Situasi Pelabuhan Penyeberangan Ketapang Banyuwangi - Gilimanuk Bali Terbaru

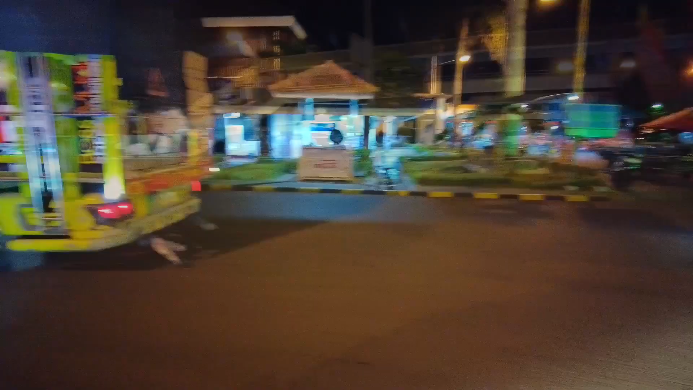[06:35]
Tuh di depan masih ada antrian juga tuh,
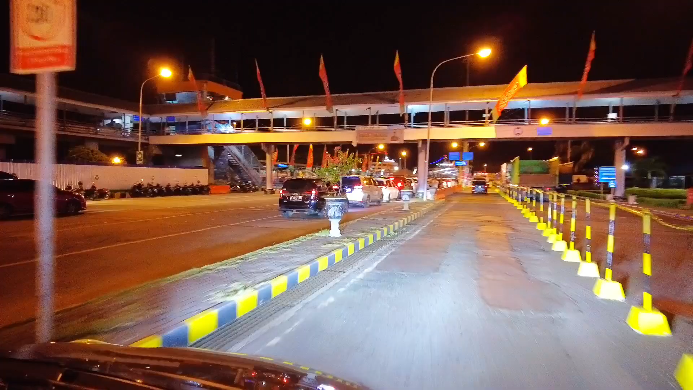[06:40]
yang mau keluar ke nyebrang ke Ketapang Banyuwangi.
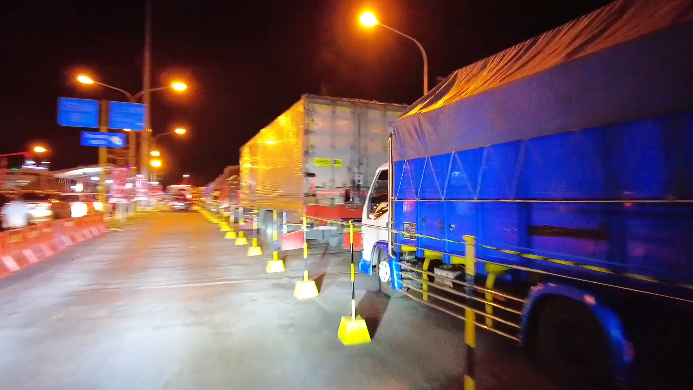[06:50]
Ini khusus truk-truk. Jalur kanan, jalur kiri mobil-mobil kecil.